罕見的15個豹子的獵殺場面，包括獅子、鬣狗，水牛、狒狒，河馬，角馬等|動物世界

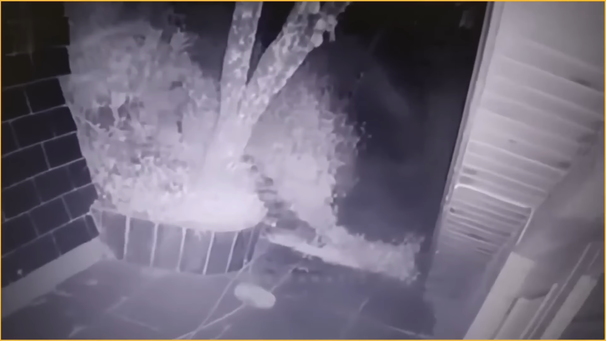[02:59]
只狗很幸运它逃脱了攻击只受了轻伤它被立即送往兽医处以便